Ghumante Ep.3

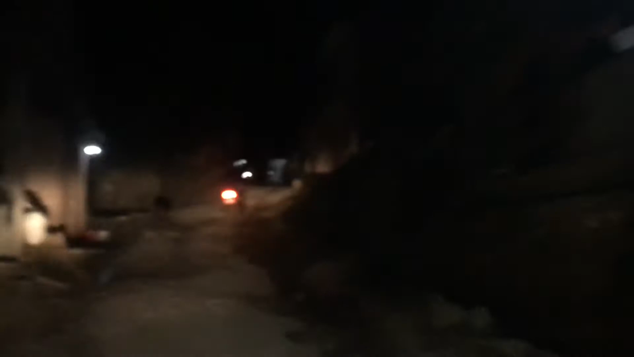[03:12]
190 सिसीमा छौँ उसको घर छ नि हामी त्यहाँ जान्छौँ त्यसपछि फेरि फर्किनेवालामा छौँ बाटो एकदम अफरोड छ बाटो एकदम अफरोड छ एज यु क्यान सी लुक एट द भ्यू है ओ माई गॉड इट्स अफरोड तर बाइकको सस्पेन्सन धेरै दामी यार यसको